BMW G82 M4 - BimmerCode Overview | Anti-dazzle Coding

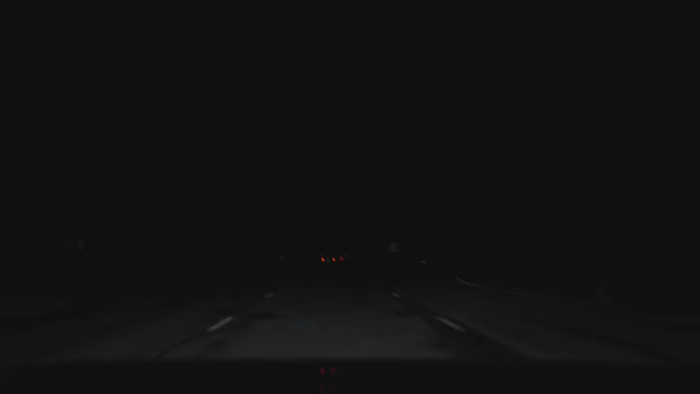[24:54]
What it does is, unlike the traditional high beam assist where it will open high beams whenever it's available, and when the front windshield camera detects a vehicle, either their headlights or their taillights, it will disable it. It will go back to low beams. And the anti-dazzle in Europe pretty much allows independent high beams on both, either or, the headlights. And when it detects a car, it will still keep high beams on, just pretty much only disable the lights that will hit the car either in front or behind.